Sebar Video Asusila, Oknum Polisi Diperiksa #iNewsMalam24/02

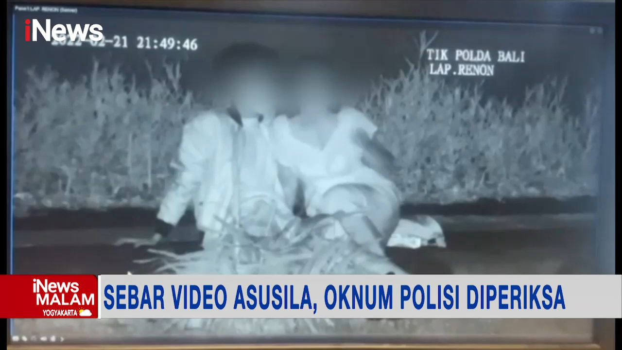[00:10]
Sepasang sejoli beradegan mesum di lapangan Mandala Renon, Kota Denpasar, terkam CCTV milik Polda Bali.